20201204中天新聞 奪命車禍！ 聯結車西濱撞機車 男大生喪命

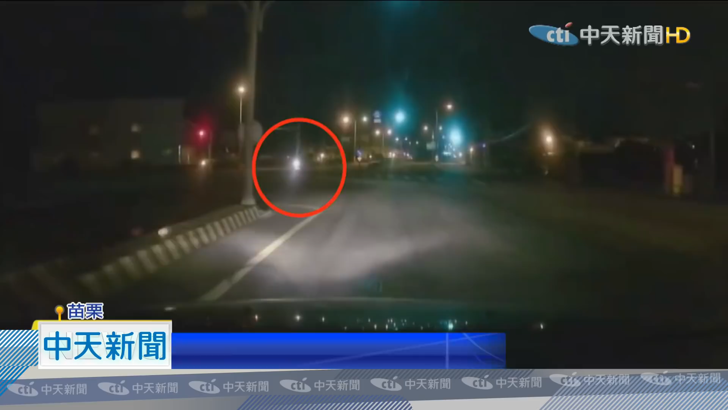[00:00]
前方路口摩托车违规左转直行的连结车根本杀不住摩托车车壳瞬间四分五裂另一个角度摩托车撞上连结车就像是鸡蛋碰石头人车喷飞连结车重心不稳甚至差点翻覆车斗上的铁条坠地摩擦出一阵火花